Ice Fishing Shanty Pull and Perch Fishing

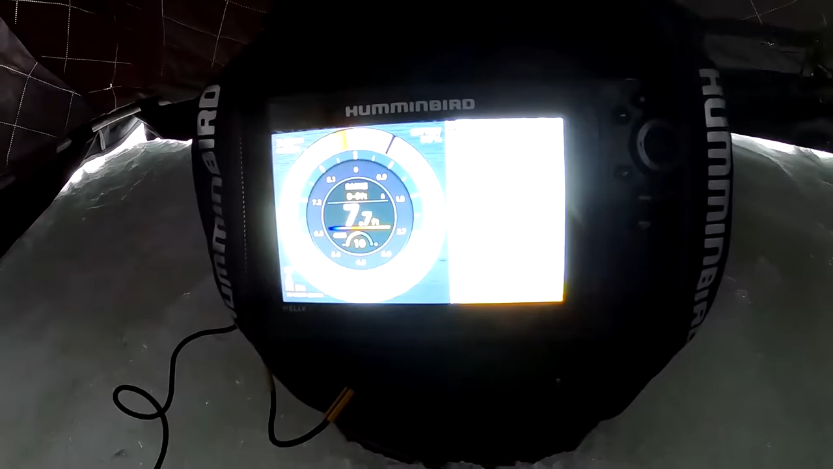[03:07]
We'll show you that more let's get the light hooked up.